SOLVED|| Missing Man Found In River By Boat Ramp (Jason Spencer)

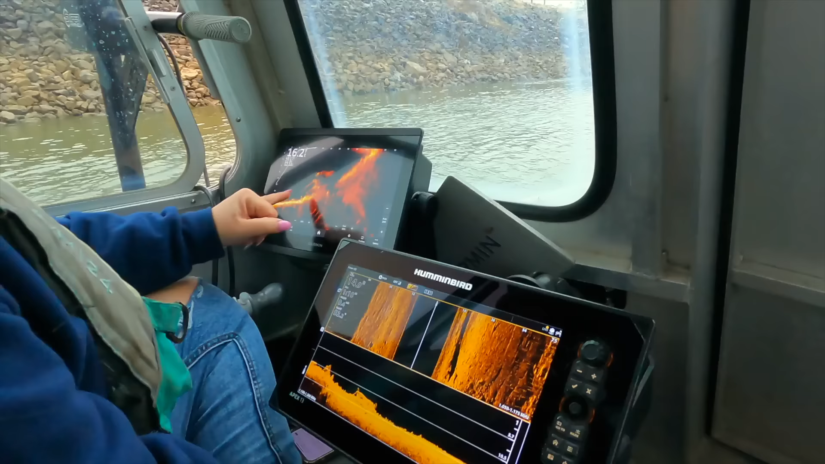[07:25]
10 to 25, and it's straight out right next to us.
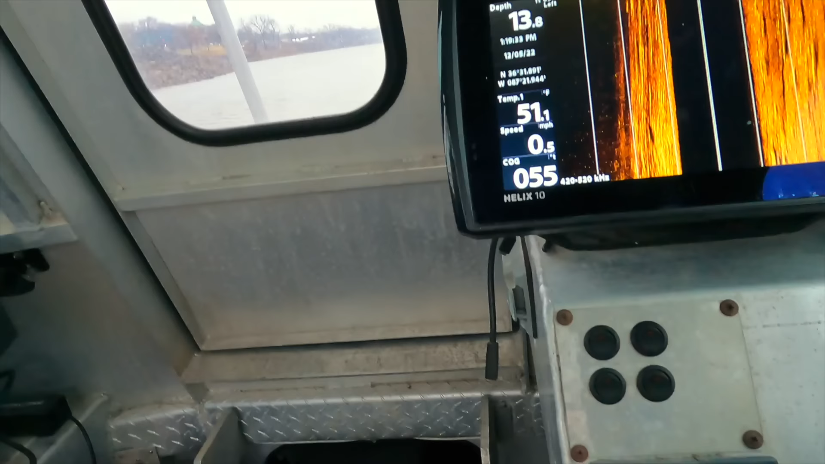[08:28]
On screen: speed 0.5 mph
I think he is right in the cab. Yep, he's right on the hood.